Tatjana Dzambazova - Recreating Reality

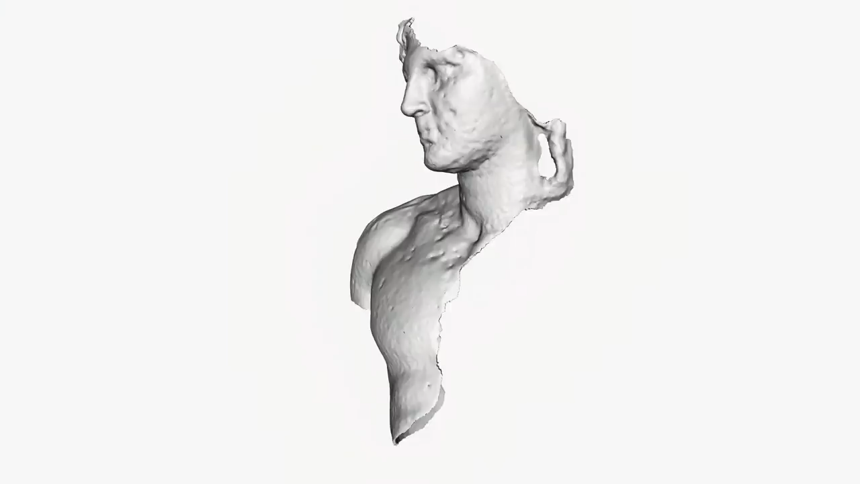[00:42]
What does it take to make a 3D digital model?
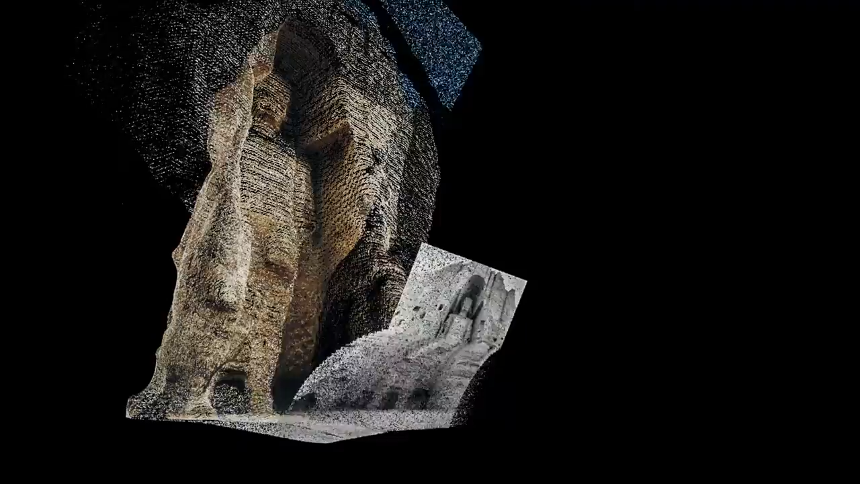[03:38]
Using photogrammetry and hundreds of these crowdsourced images, a team was able to digitally reconstruct the Bambyan
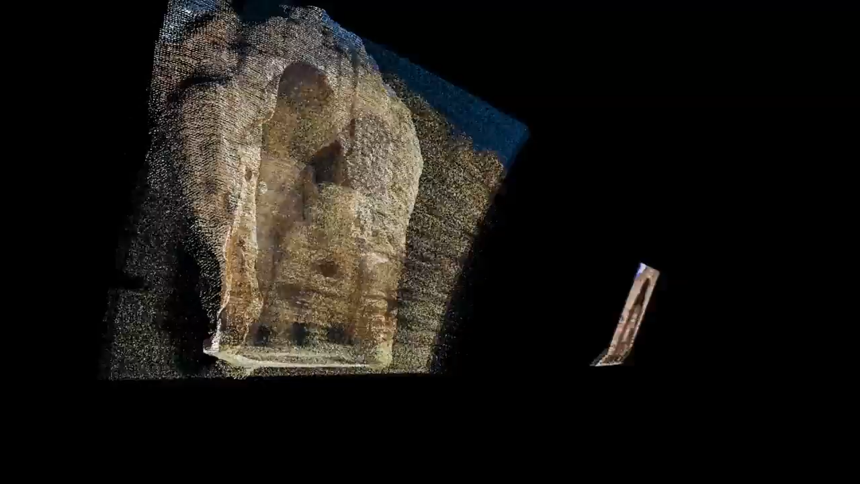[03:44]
Buddhas in a gloriously detailed 3D replica.
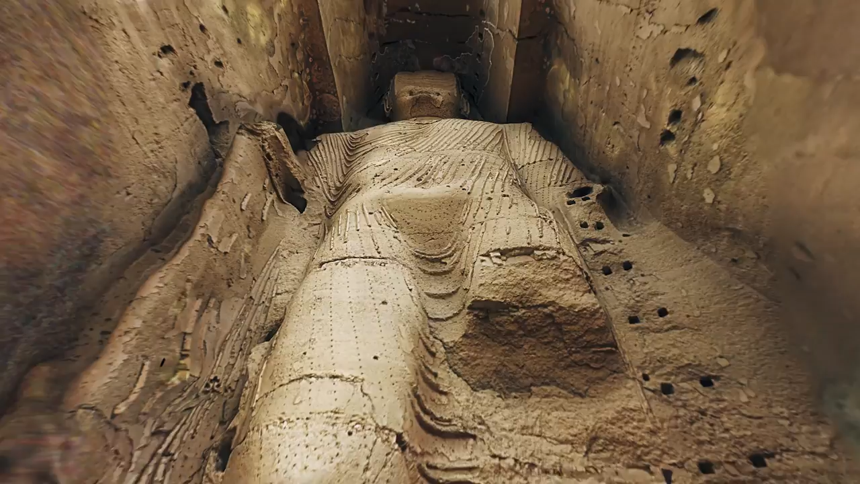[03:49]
One which now celebrates a story of humanity, of all of us together preserving a vital legacy for future generations.
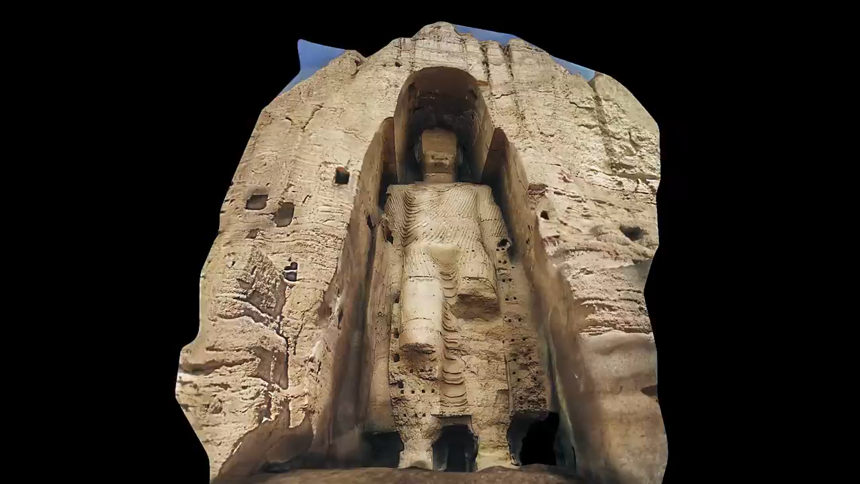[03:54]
In the near future,